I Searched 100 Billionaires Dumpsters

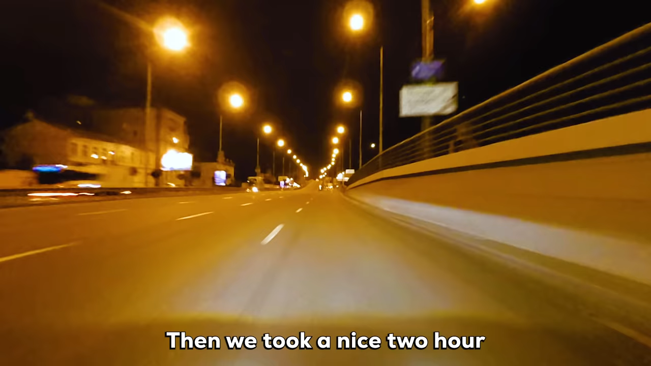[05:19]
Then we took a nice two-hour drive to L.A.
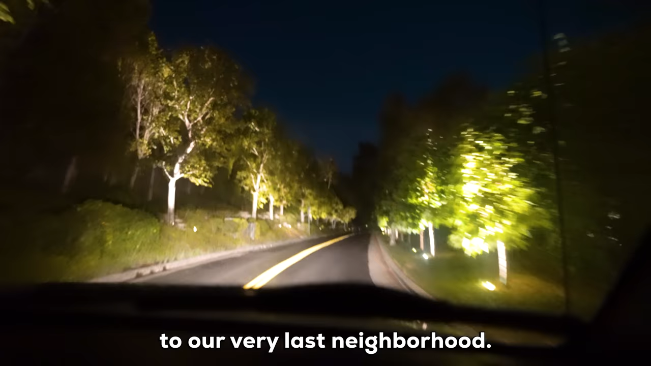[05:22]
and pulled up to our very last neighborhood. We just arrived at the last neighborhood and the most insane neighborhood yet. This neighborhood is called Bel Air.